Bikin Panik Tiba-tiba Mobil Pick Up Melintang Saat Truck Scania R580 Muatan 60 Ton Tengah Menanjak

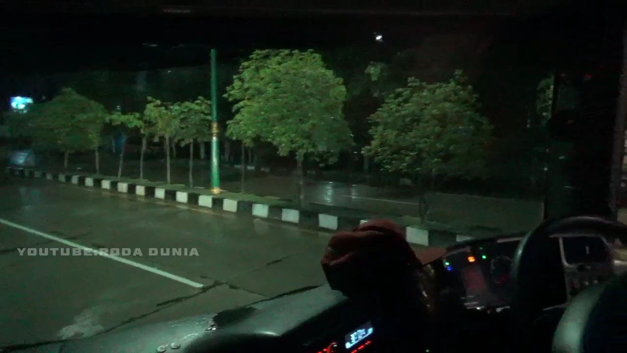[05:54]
Kalau Wijaya Mandiri harus nyalakan. lampu lalinnya kalau malam.
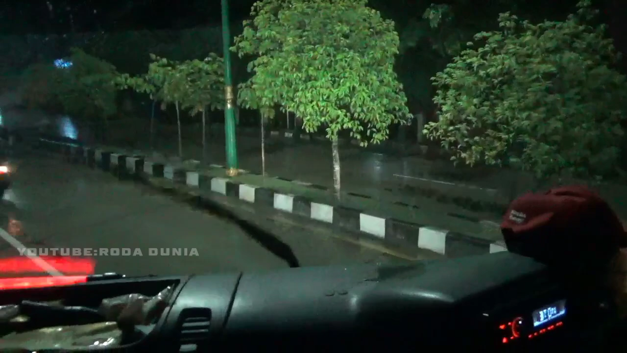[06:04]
Kalau yang gelap begitu, tandanya ada pengawalnya.
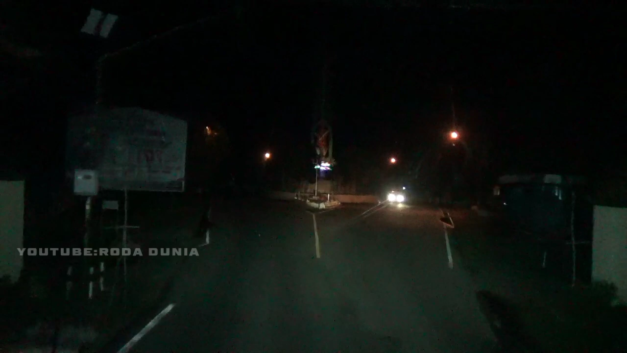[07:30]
Kita baru sampai di perbatasan Kalsel Kalteng,